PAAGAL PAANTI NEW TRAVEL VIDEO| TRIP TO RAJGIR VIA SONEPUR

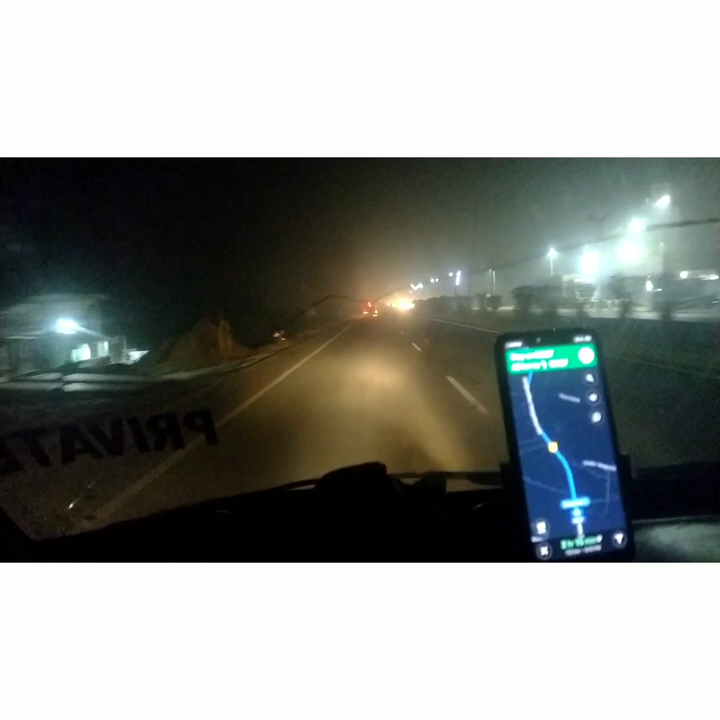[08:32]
की तरफ मदूबनी से निकल के दर्भंगा जा रहे हैं अब दर्भंगा हो के जाएंगे ना अडर्भंगा
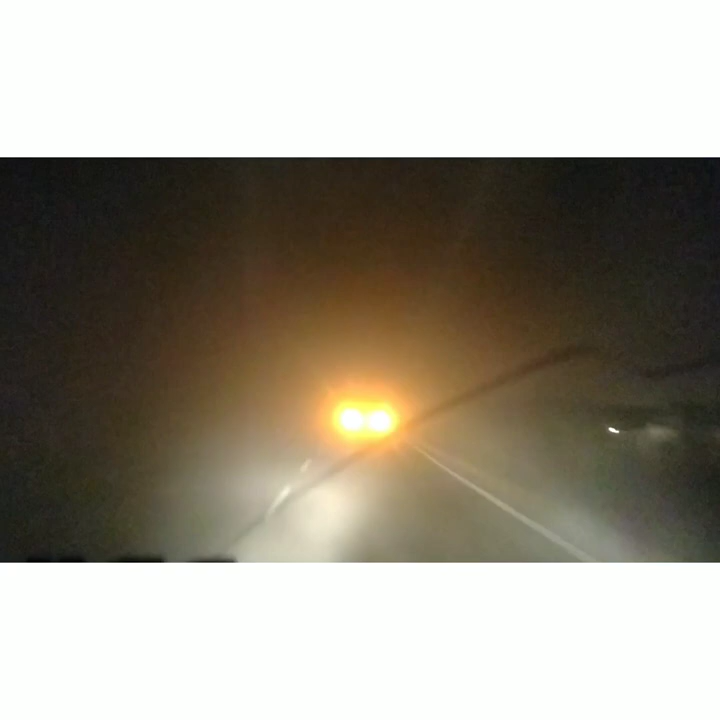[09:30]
ऐसा कोरा बहुत समल के चलना है यहाँ पर, हम लोग दस से भी नीचे, हम लोग चल रहें 5 किलोमेटर पर आवर के स्पीड में, और आगे देखी यह कुछ दिखनी नहीं रहा है,
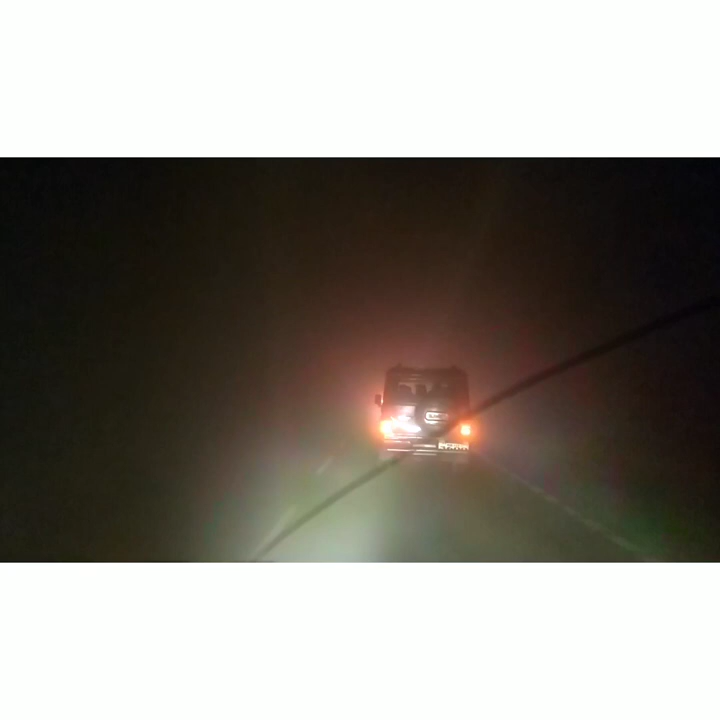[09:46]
ऐसा तो लग रहा है कि हम लोग इसना मुश्किल ड्राइ�